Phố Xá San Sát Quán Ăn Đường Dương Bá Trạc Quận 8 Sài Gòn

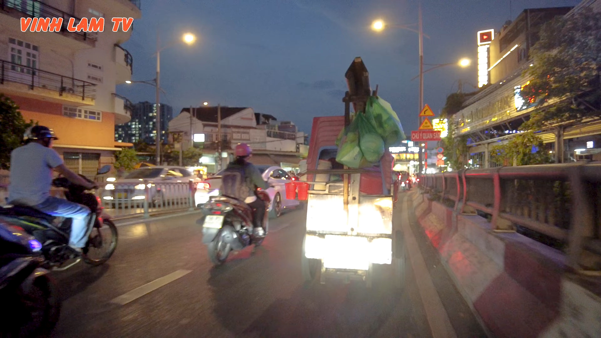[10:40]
ở trên xe chở đầy ghế bàn, phía trước là chiếc xe máy kéo.